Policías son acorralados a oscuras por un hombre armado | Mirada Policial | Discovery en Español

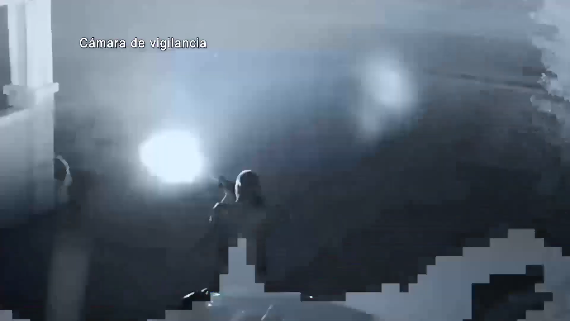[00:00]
En Evansville, Indiana, un tirador se oculta en la oscuridad, teniendo a la policía acorralada.
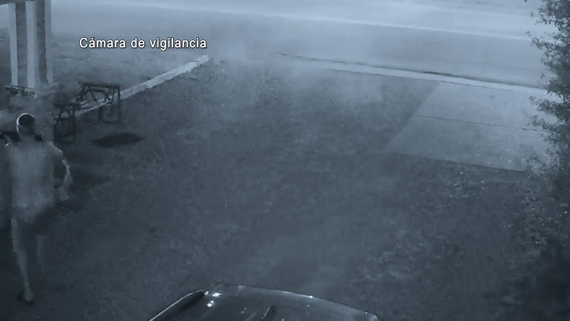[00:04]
Y sin poder saber dónde se esconde.